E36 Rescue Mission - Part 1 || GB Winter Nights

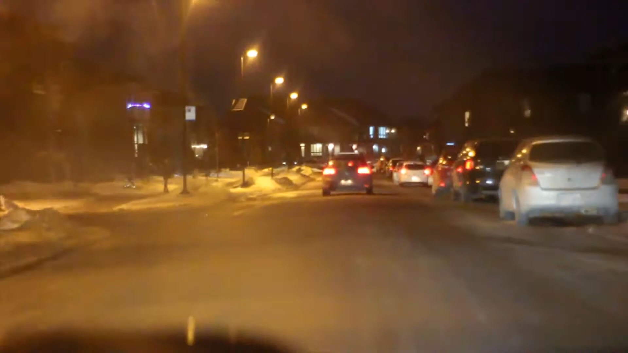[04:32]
Taking the back roads and we're off.
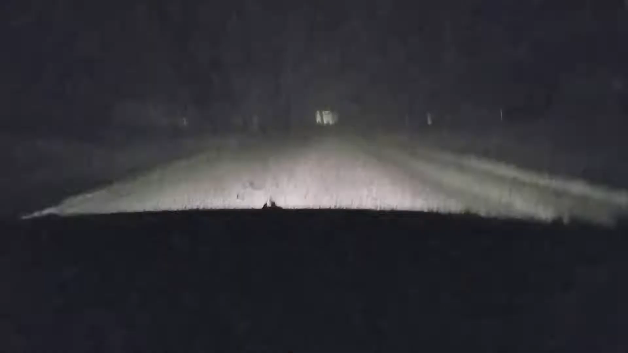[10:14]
Alright kid boys. We're taking the E36 for a little uh... test spin. In the snow. In the snow. We have no wipers. Can't see anything. On summer. Uh... We don't know if the brakes work or not. Dude you wanna see if the brakes work? Uh... Yeah sure. Hang on. Brake test in 3... Fucking press the... Woo! We stopped. She locked them up buddy. Right on. That's braking power.
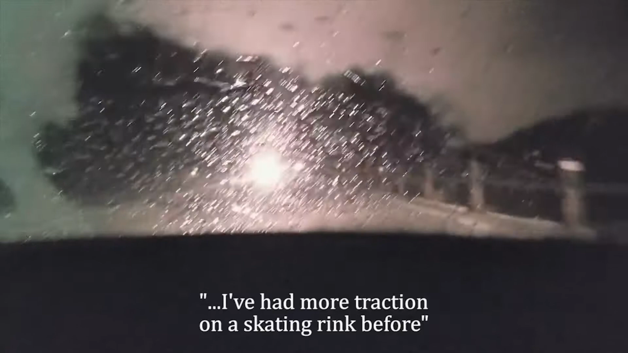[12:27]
I've had more traction on a skating rink before. Yeah, this is bad. On the other hand, the Rain-X is working mint right now.